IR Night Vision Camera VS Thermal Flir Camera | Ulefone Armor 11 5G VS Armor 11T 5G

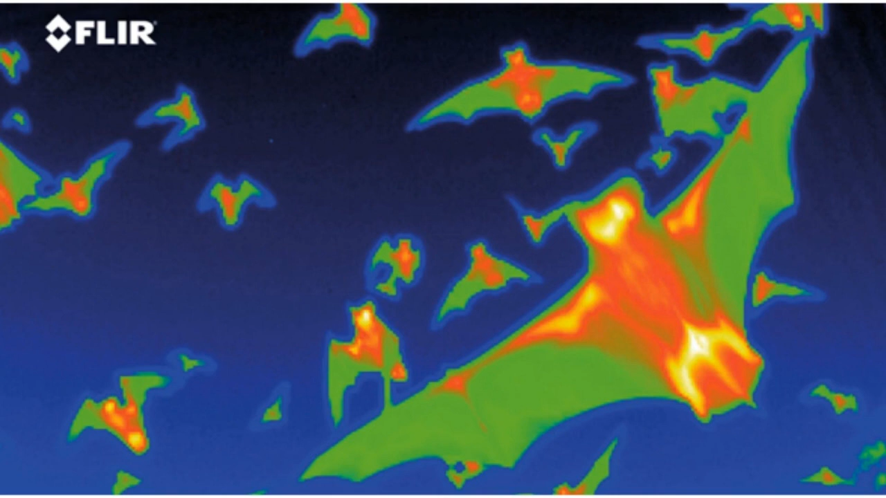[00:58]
Thermal Imaging does not need any light to function.
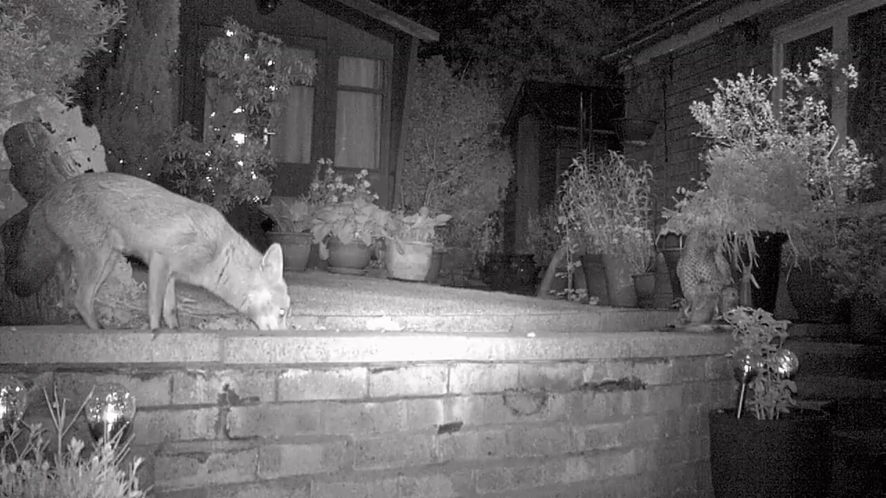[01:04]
Night Vision works by amplifying nearby visible light.
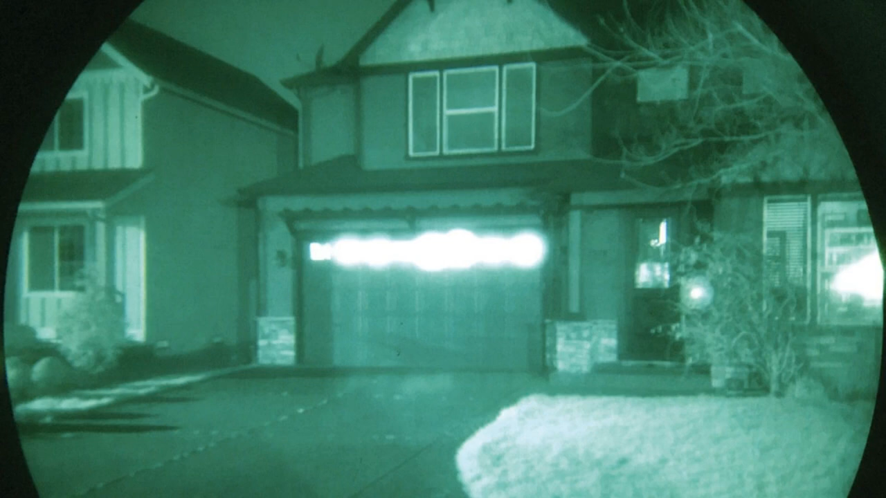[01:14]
Night Vision takes a scene and magnifies the light, then translates it into green-tinted images.
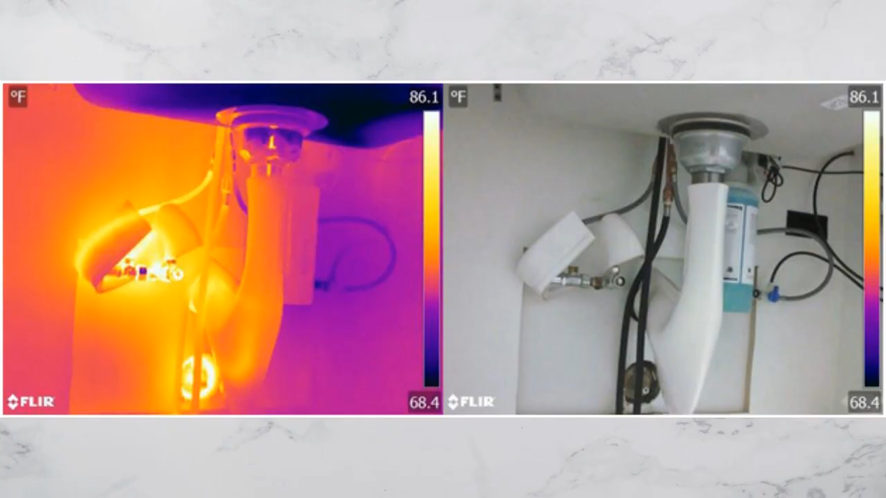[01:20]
On screen: scale top 86.1°F, scale bottom 68.4°F
Thermal Imaging translates heat signatures into clear viewable images, and objects with higher heat signatures are shown in bright yellow, orange, or red color.
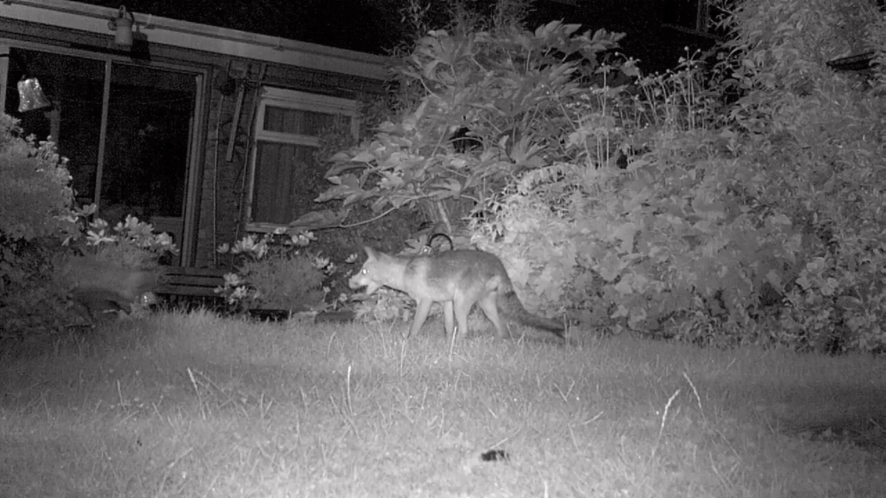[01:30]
Night Vision is impaired by conditions like dust, smoke, overcast nights, rain, and fog.
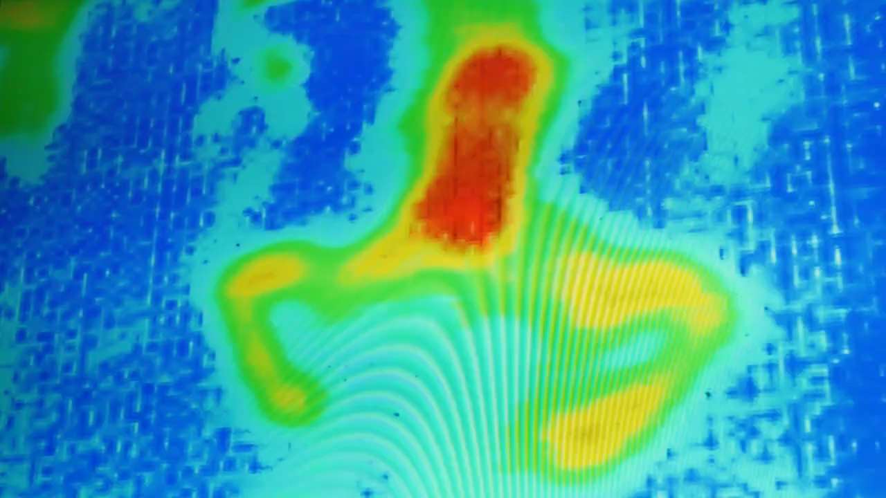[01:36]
Thermal Imaging is not impaired by these conditions and can see in complete darkness.
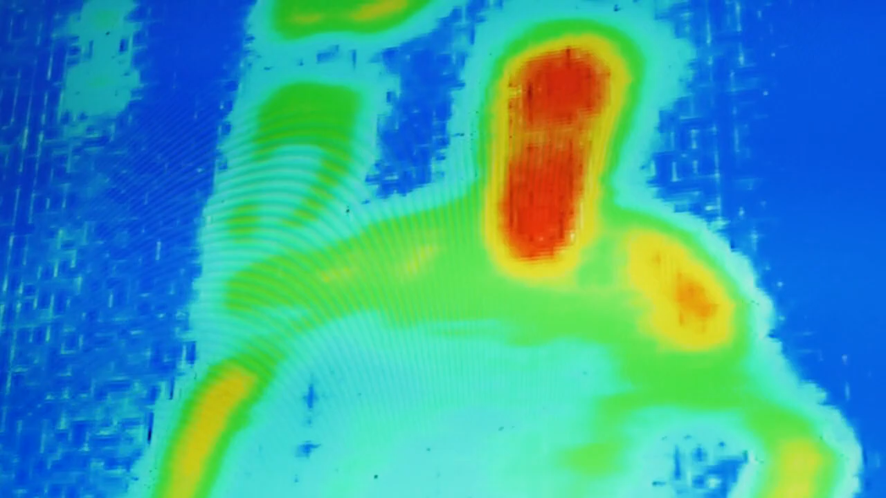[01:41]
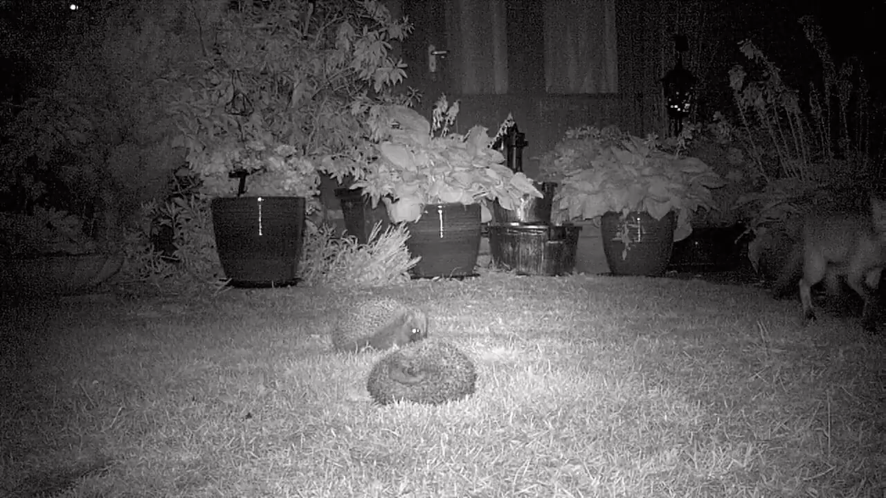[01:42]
Night Vision is an outdated technology that, while it still has its uses, is cheaper but lower quality than other options.
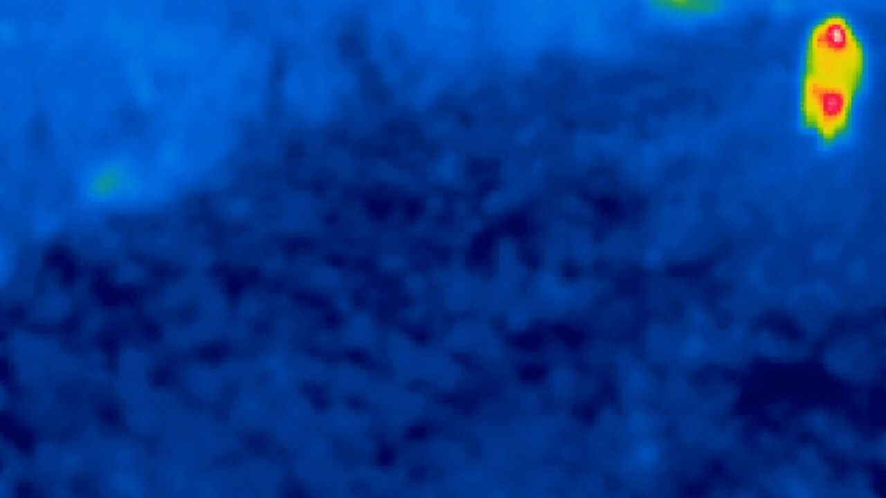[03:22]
FLIR MSX, Multi-Spectral Dynamic Imaging adds visible light details to thermal images in real-time for greater clarity,
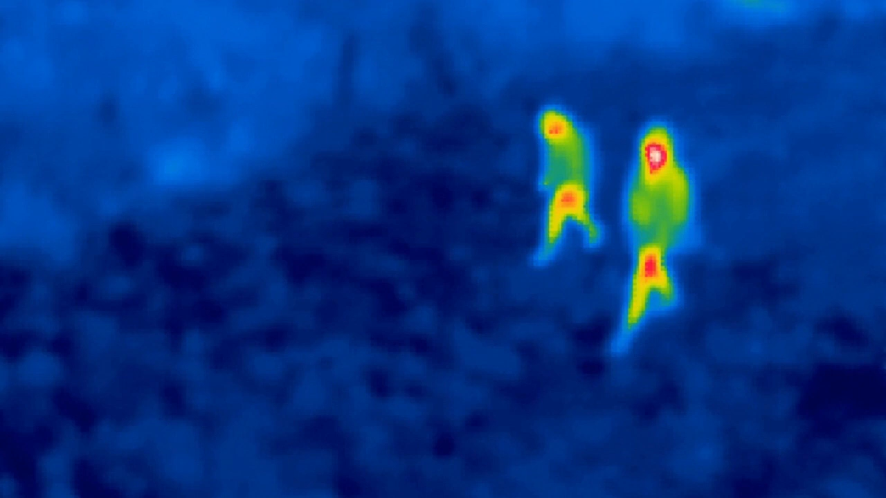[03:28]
embedding edge and outline detail into thermal readings.
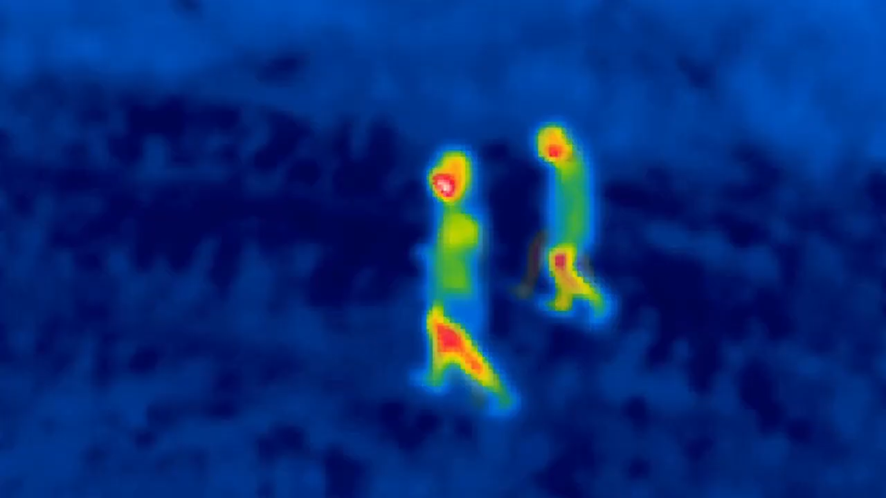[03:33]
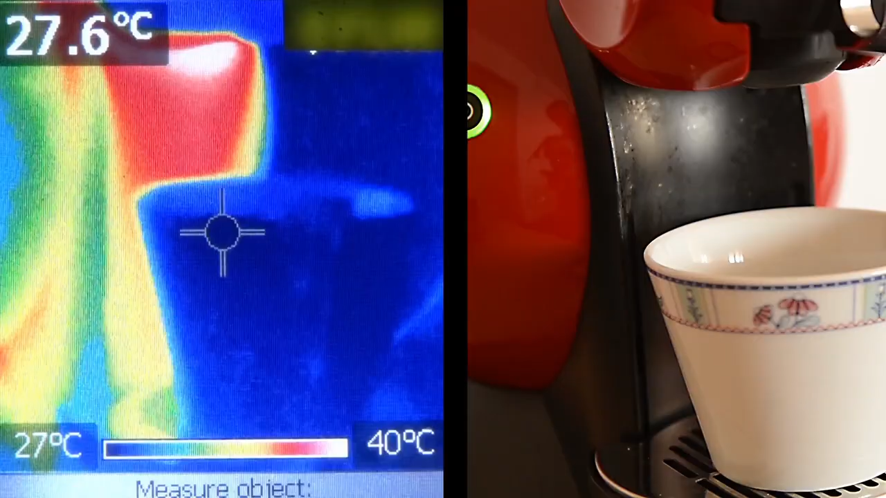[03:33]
On screen: spot 27.6°C, scale top 40°C, scale bottom 27°C
Unlike image fusing, merging of visible light and thermal image, MSX does not dilute the thermal image or decrease thermal transparency. Eulophone Armor 11T 5G has a 20MP night-vision camera backed by two infrared LEDs,
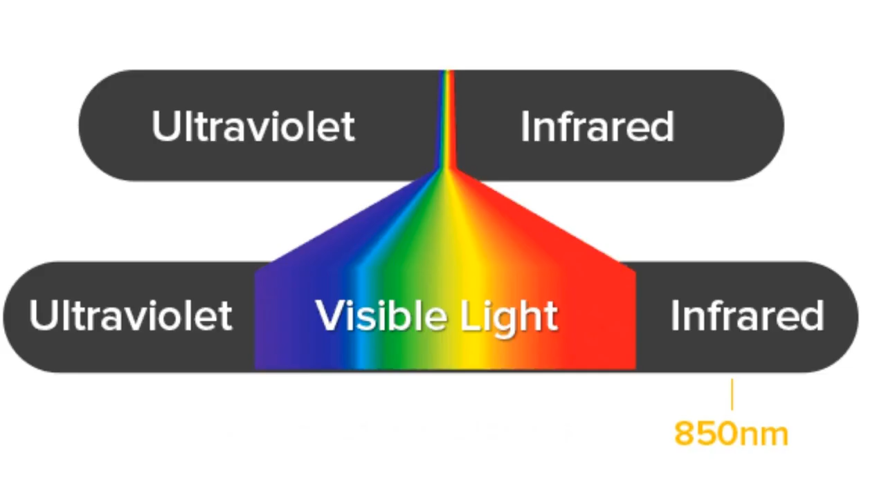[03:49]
working in the specter range of 850 nanometers wave.
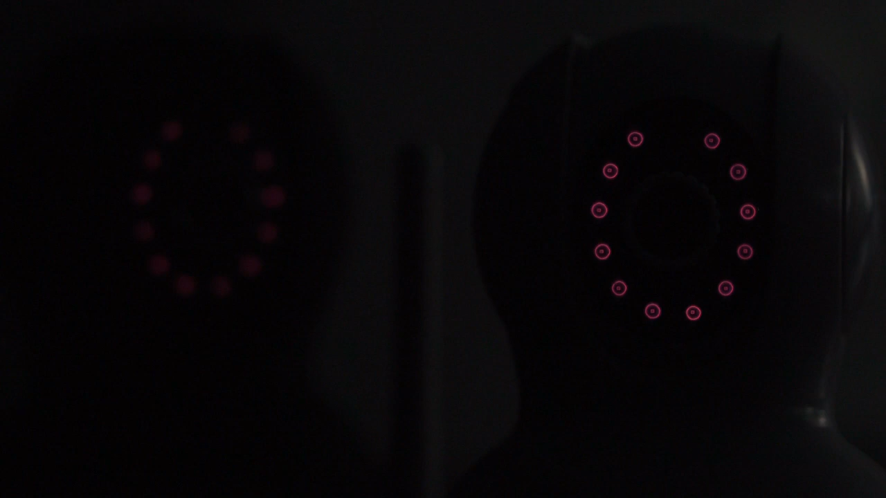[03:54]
Infrared or night-vision cameras use infrared light to illuminate images in the dark. We can't see it, but infrared light is actually all around us.
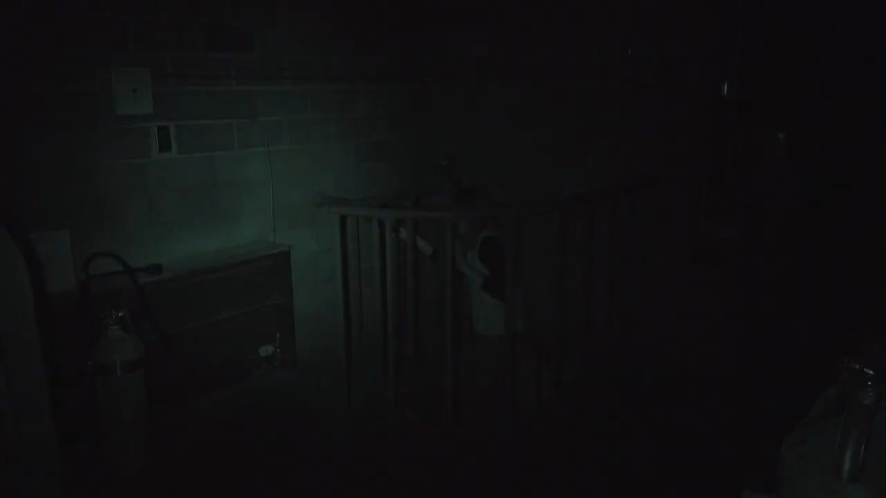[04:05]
Infrared cameras detect these invisible infrared wavelengths, enabling the camera to capture images in the dark.